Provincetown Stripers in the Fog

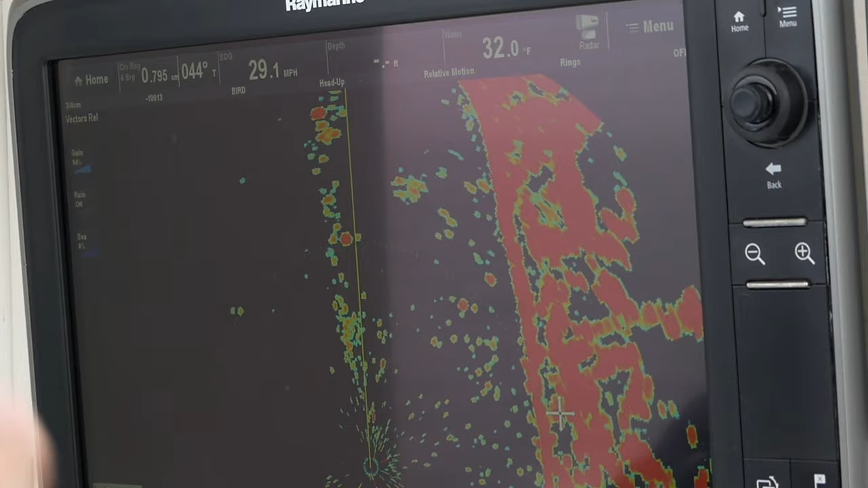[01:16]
we take our sea clutter to zero, we take our rain clutter to zero and then we push the gain up until we start seeing what would appear to be a little clutter and usually that'll show you the birds.
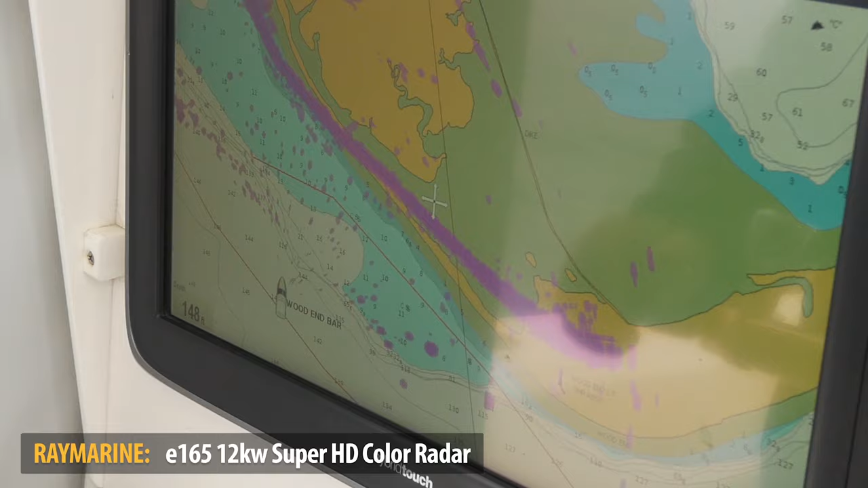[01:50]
So what I've done is I've overlaid my Raymarine radar on top of a chart just to show you how this works.
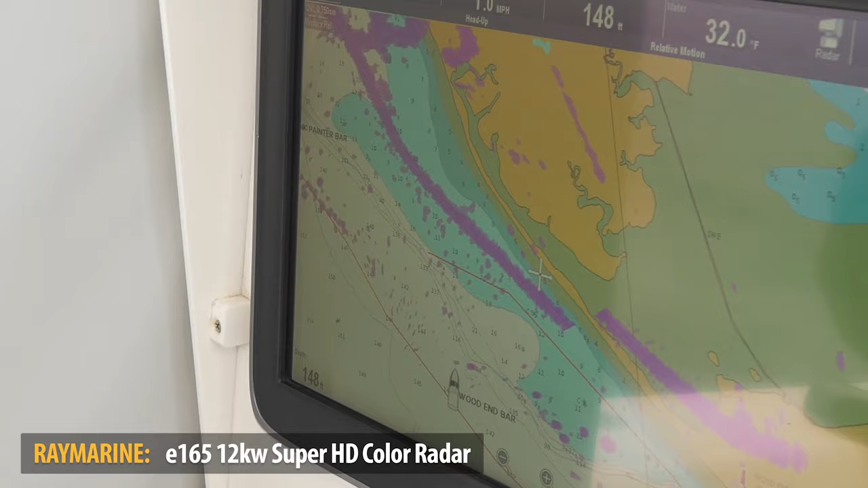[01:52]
And then you'll see a little further out the drop off on the Navionics chart.
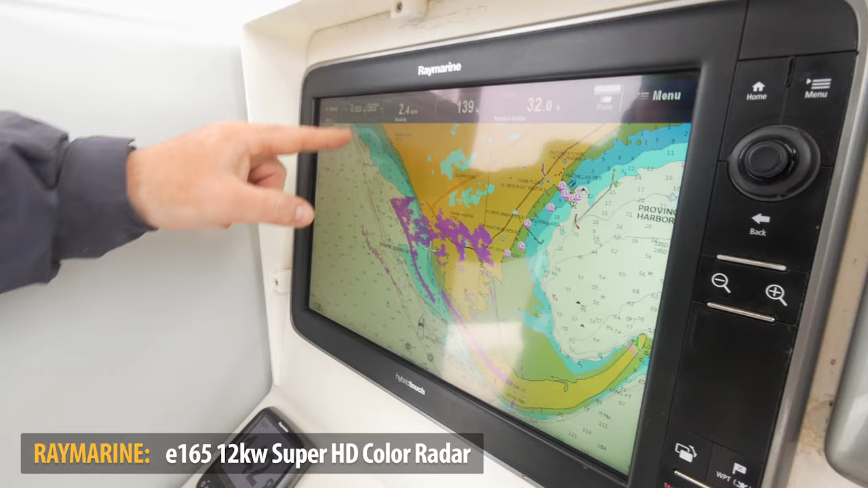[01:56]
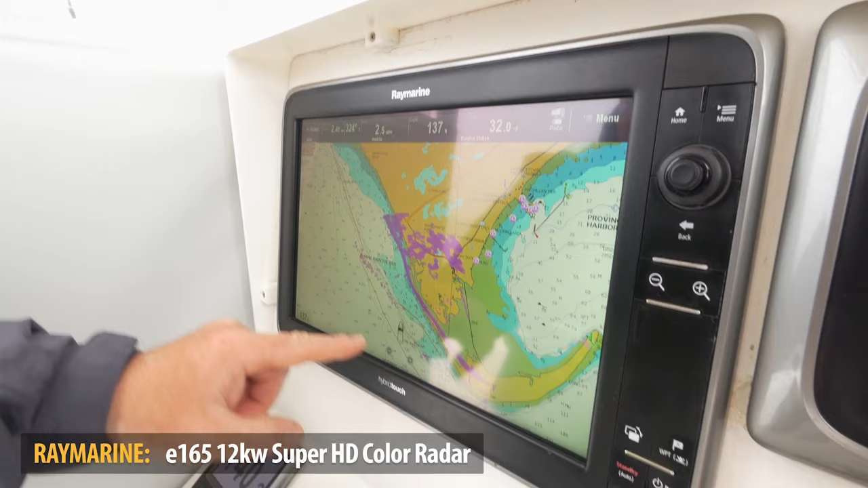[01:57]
Well, that pink clutter is all birds. I'll zoom in a little bit for you here so you can see.
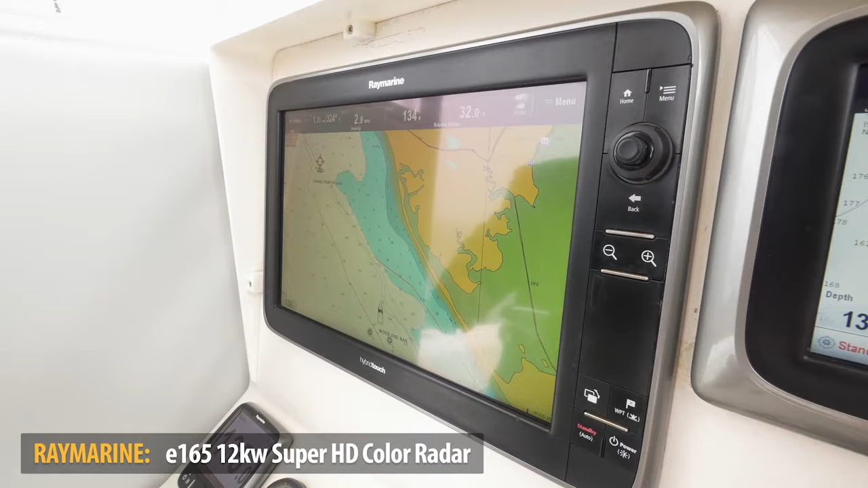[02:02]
Now you have the radar ahead of the land and out here right on the drop off is all the birds.
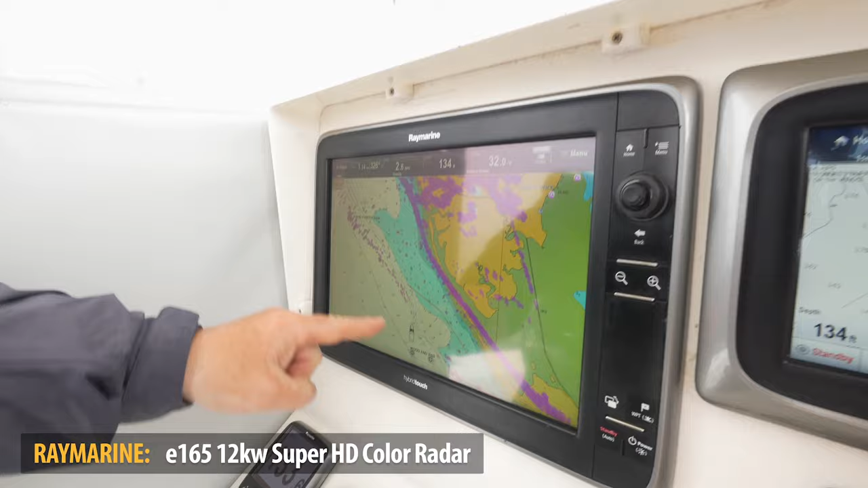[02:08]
But this just confirms by using the radar